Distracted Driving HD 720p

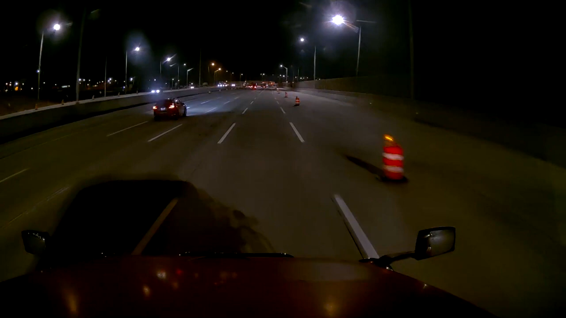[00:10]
Distracted driving is one of the ways that they describe it is you there's no reaching, no holding, no dialing, no texting, no reading. It is essential that you're always keeping your eyes on the road when you're driving. And looking at this incident right here, imagine for a moment if this driver hadn't been paying attention the way he was. This would have been a terrible accident. But instead, because the driver was alert and awake, paying attention,